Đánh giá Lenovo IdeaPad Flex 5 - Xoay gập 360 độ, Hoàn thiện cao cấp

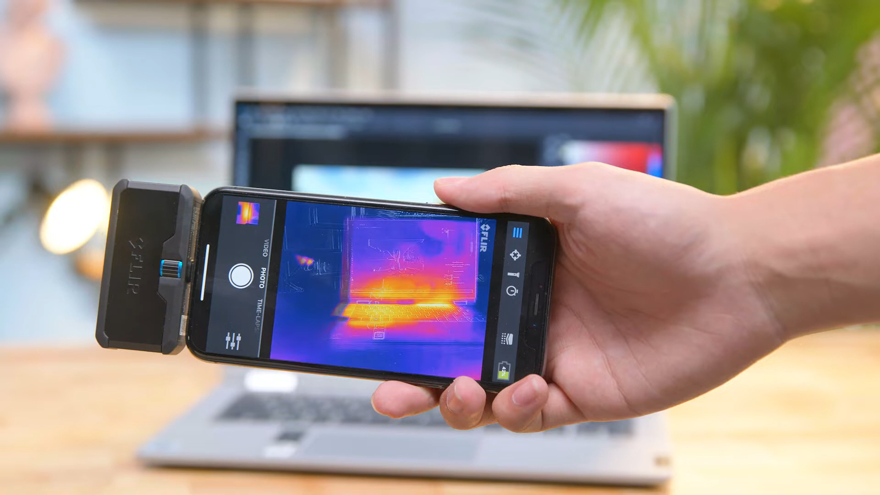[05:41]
và đặc biệt là nhiệt độ khi tải ra nó sẽ tập trung ở ngay gần bảng lề và nó sẽ không ảnh hưởng quá nhiều đến khu vực kê tay bởi vì đây sẽ là nơi mà chúng ta sẽ để tay kê tay lên thường xuyên nên mình nghĩ là về vấn đề tải nhiệt nó cũng sẽ không ảnh hưởng quá nhiều đến trải nghiệm làm việc của mình